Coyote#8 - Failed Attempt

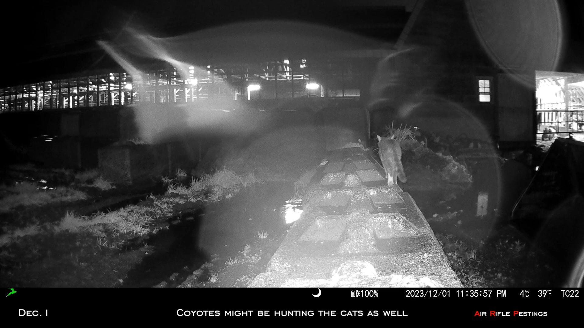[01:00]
The coyote might be hunting the cats as well.
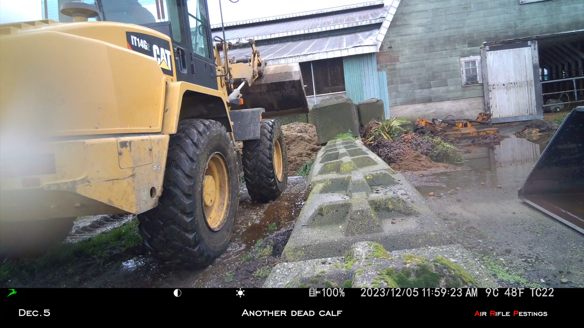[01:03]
On December 5th, another dead calf was dumped on the pile. Again the farmer will add more dirt on top to cover up the body. So the coyotes frequent this area a lot.
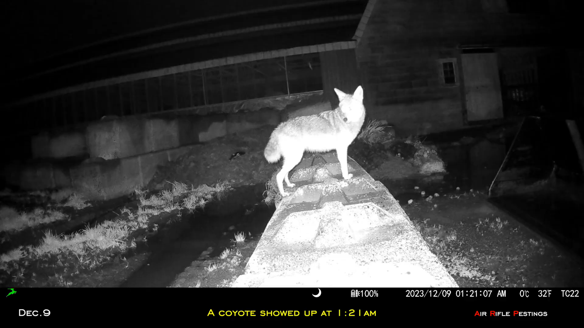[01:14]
On December 9th at 1.21, you can see a coyote showed up. This one has a damaged tail and you can see in the background the body has been unearthed already.
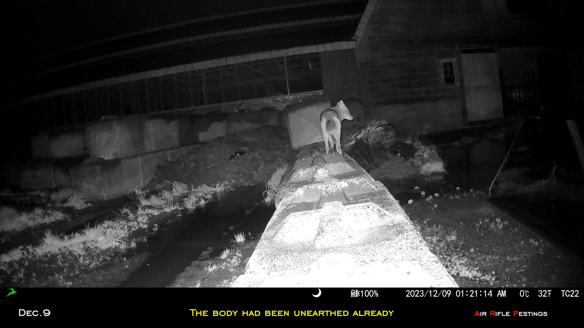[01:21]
Our city has been feeding on it. So you can see they like to stay on top on the concrete barrier. So 10 minutes later it showed up. It continued to patrol the area. Most of the calf was eaten already. And my truck has a 2 minutes interval. So some images were not recorded. 15 minutes later the second coyote showed up. You can see this one has the full tail. They were definitely feeding together and traveling together. So the other one must be nearby on the lookout.
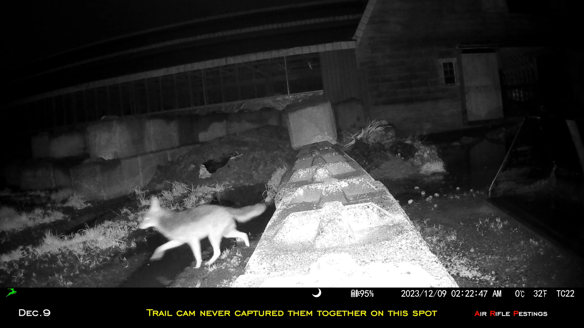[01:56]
However, my trail can never capture them together. Again it hopped up on the ledge here. It seems like this was a pattern that they jumped on here and patrol the area. So I definitely need to make some notes on it.
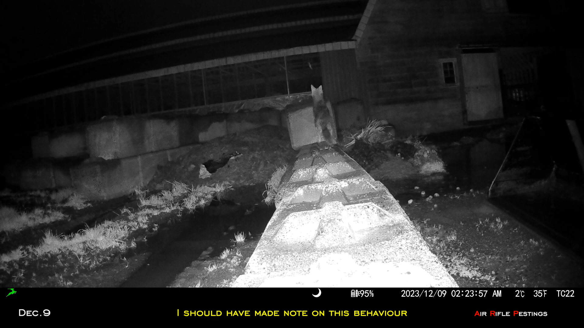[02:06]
Time to plan my hunt. December 11th, this was the night before the hunt. You can see the damaged tail showed up about 3.35am.
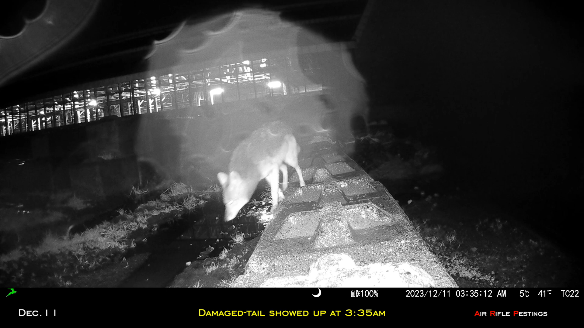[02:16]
Strangely, my truck never captured them feeding together.
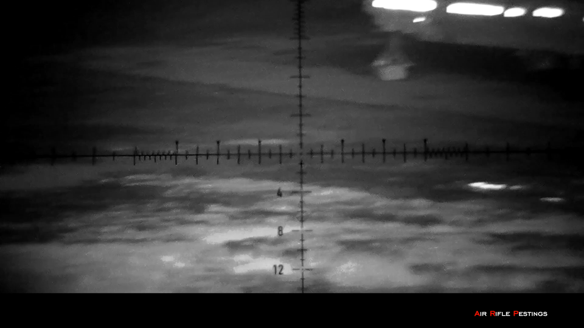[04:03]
I did a quick scan and I found it standing right there.
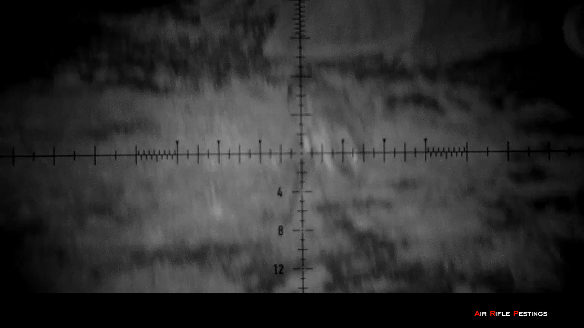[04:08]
So now my heart rate began to escalate.
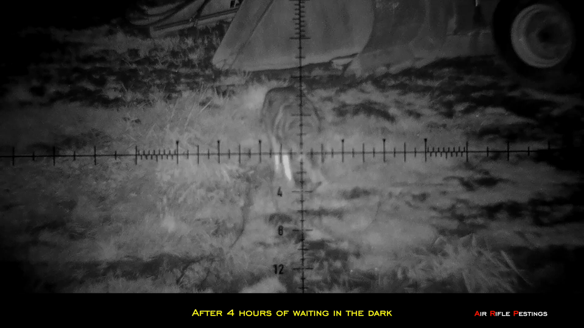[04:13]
After 4 hours of waiting in the dark, I couldn't believe my luck to be able to encounter one tonight. I tried to calm my nerves, taking in deep breaths.
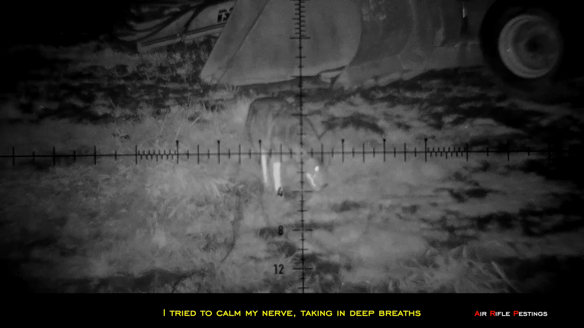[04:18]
That was my chance to tag another one.
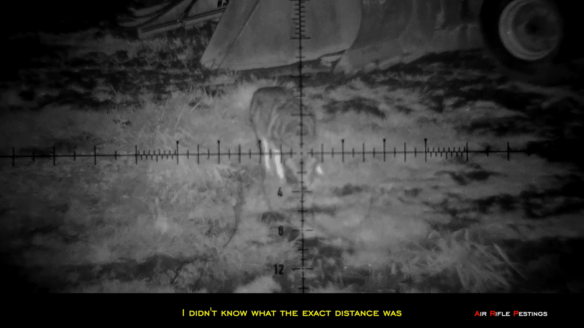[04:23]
I didn't know what the exact distance was before I didn't get a chance to arrange it earlier. I didn't want to risk injuring it, so I decided to wait and observe it.
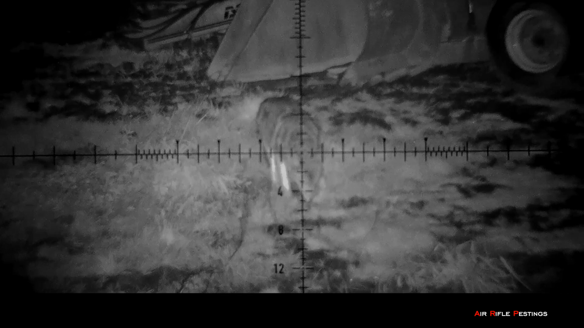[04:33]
I knew it was coming in, so I waited.
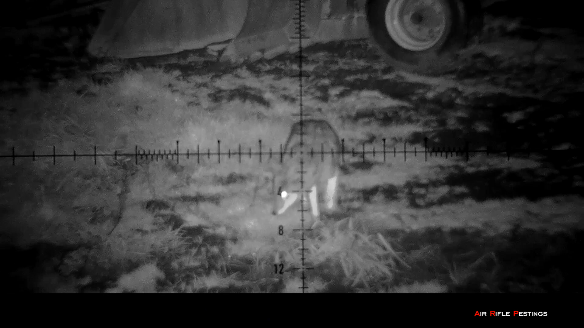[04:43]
He was going to go to the pit for food anyway.
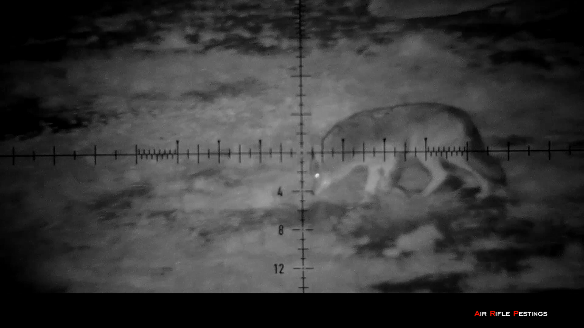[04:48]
I found something to eat. I wasn't sure what that was.
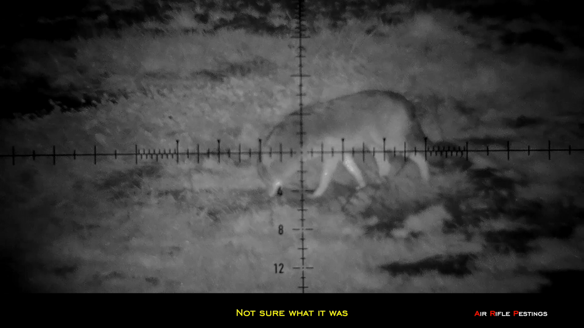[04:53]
So this was a coyote with a bushy tail. I wondered if the other coyote was nearby, as they seemed to travel in pair.
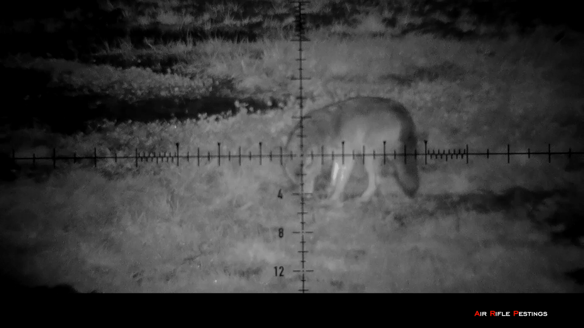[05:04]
I zoomed in for a closer look, it was a nice thick coat. I was getting excited at the possibility of tagging this one. Too bad I didn't have a razor wrench finder with this PAR 007S. I would have taken a shot otherwise. However, my point of aim was set at 17 yards. I didn't want to guess what my hole was.
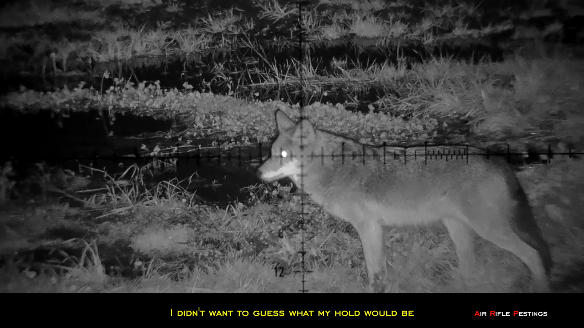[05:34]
Besides my mind wasn't the sharpest focus, sitting in a dark cold night for 4 hours caused me not to think straight. And I forgot about the 1.5 inch hole under adjustment anyway. As you can see it was coming close to the target area, lots of movement here. No clear shot in my opinion.
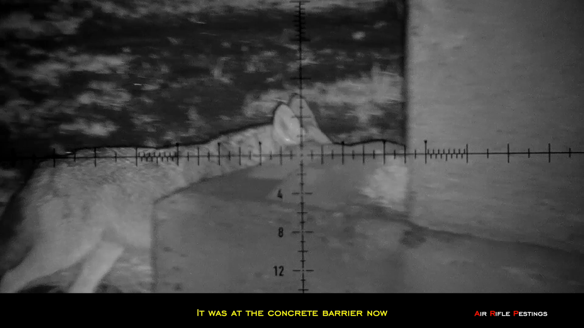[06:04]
Here it comes, it was at the concrete barrier now, time to get ready for a shot.